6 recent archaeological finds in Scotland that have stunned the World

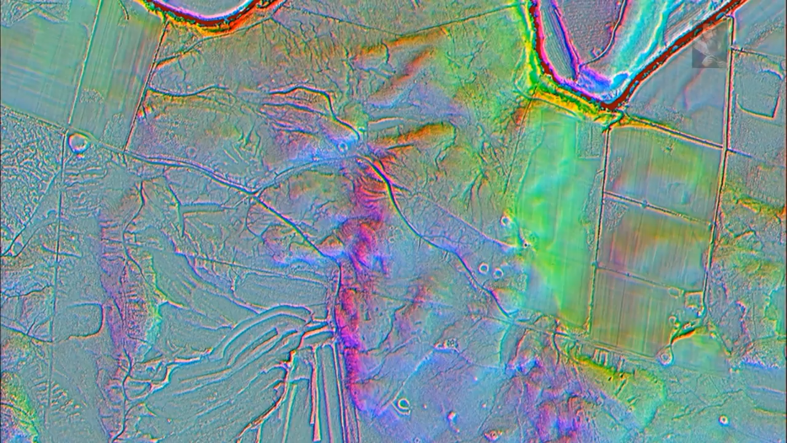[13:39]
The island in the Firth of Clyde was scanned using airborne laser scanning. The technique known as LiDAR created a 3D record of the land surface. Archaeologists from Historic Environment Scotland, HES, who carried out the work, said it was the largest survey of its type ever undertaken in Scotland.
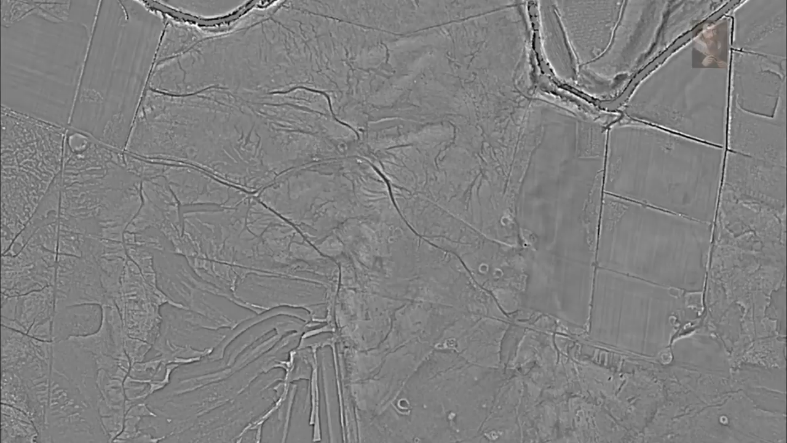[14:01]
Among the discovery was a Cursus monument, a neolithic ceremonial structure described as an exceptionally rare find on the west coast of Scotland. Rapid archaeological mapping manager Dave Cowley said,
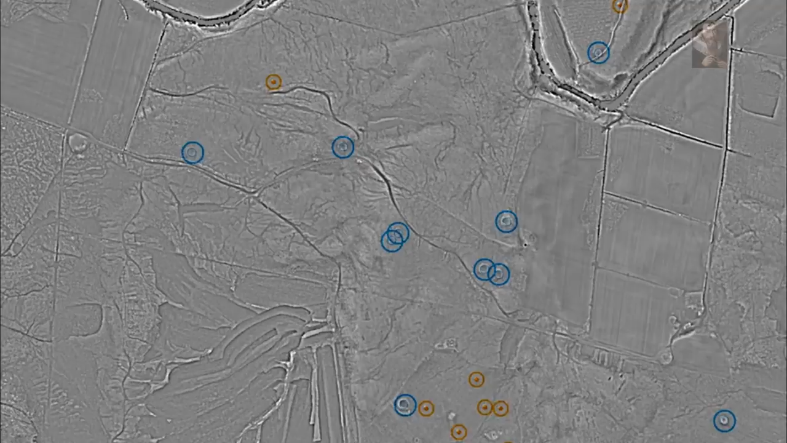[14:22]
This survey has shown us that there are double the number of ancient monuments on Arran than we previously knew about. The new 3D technology has allowed us to undertake a rapid archaeological survey over weeks rather than months or years and allowed us to discover sites that might even have been impossible to find otherwise.